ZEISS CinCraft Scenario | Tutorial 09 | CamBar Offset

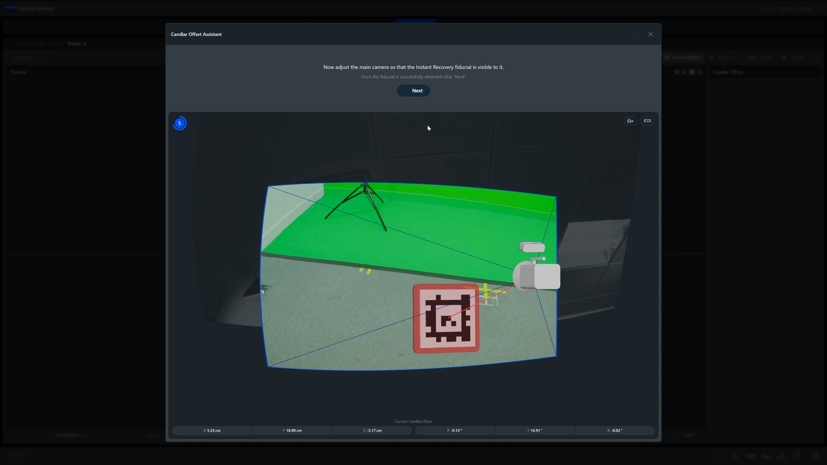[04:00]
Once complete, you can leave this window and check the position of the two cameras in your 3D view.